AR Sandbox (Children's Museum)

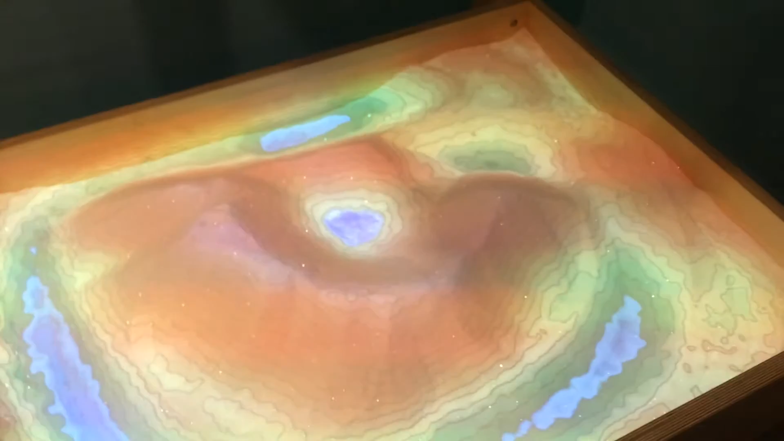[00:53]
as the flood, the drying, the lava, and our lovely snow.
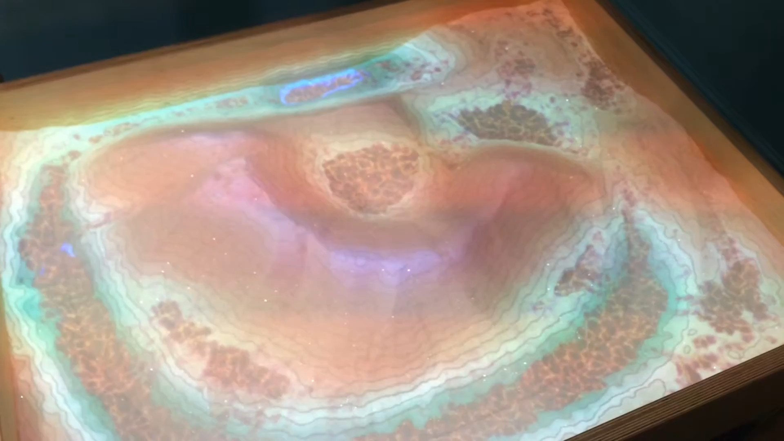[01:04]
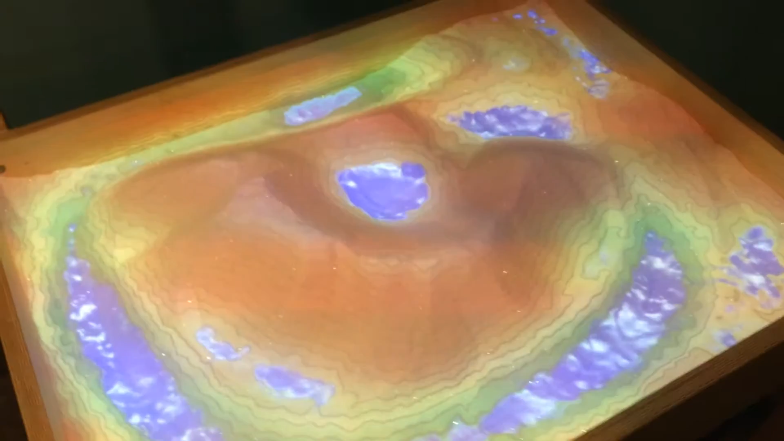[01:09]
We also have localized water on,
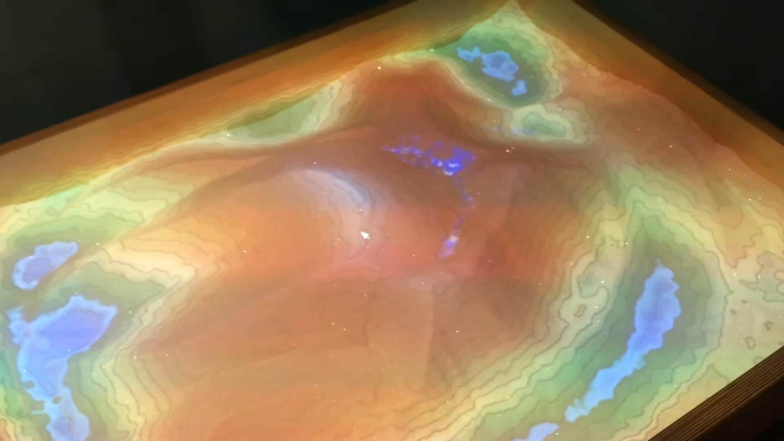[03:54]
And now the map does not realize if we are making changes.
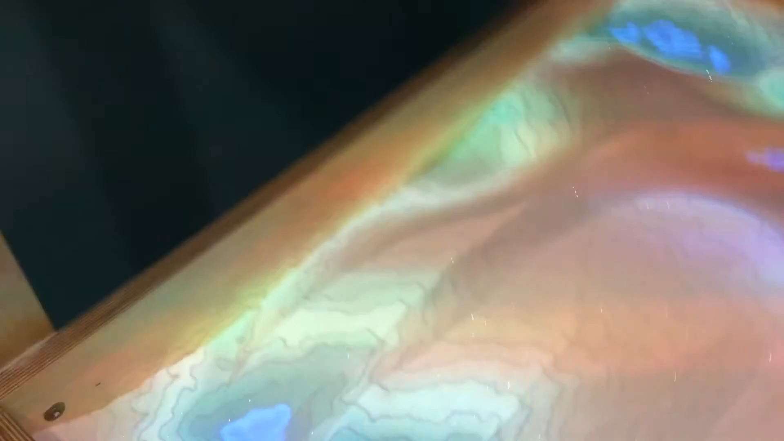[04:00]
We can still use the flooding.
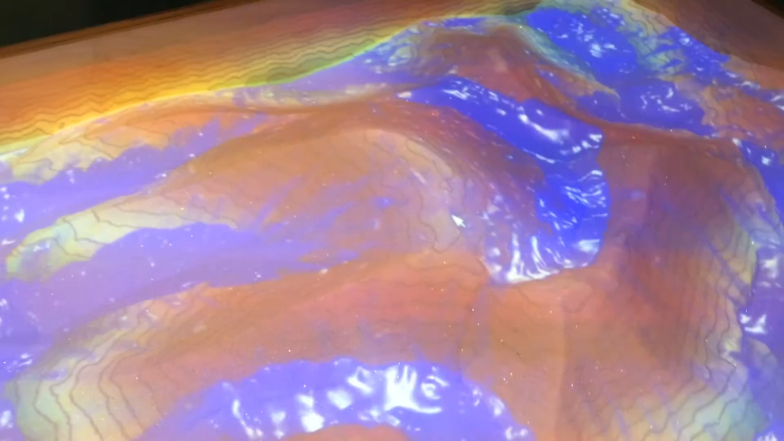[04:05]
It will still follow the existing topography that was set up.